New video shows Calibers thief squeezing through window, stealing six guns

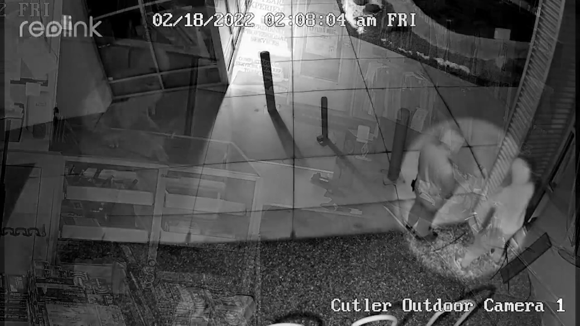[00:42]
In the early hours of February 18th, these two men broke into the Calibers on Cutler near Washington. How did he fit through that, is there any question? The video shows him coming through a hit. That's crazy.
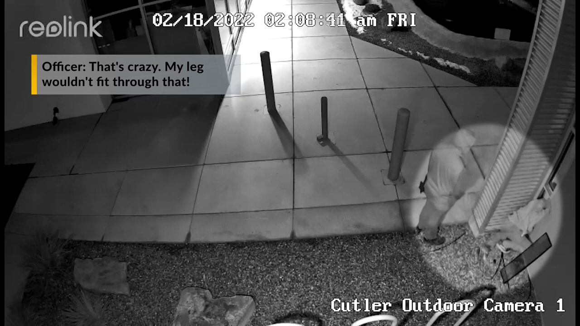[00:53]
My leg wouldn't fit with that. By removing a small window and climbing through,
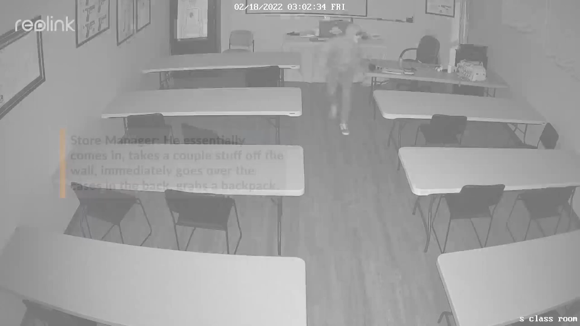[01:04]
He essentially comes in, takes a couple of stuff off the wall, immediately goes over the cases and the bags, grabs a backpack.
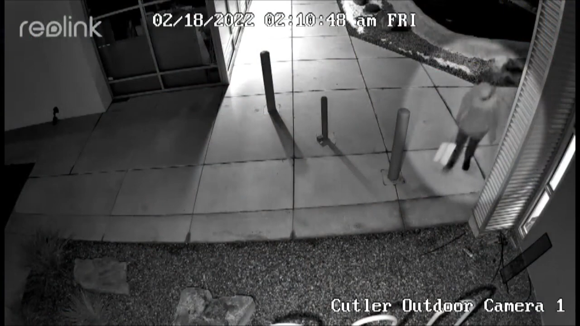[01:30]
His accomplice never made it into the store, so he used a sign to grab what turned out to be a plastic training gun.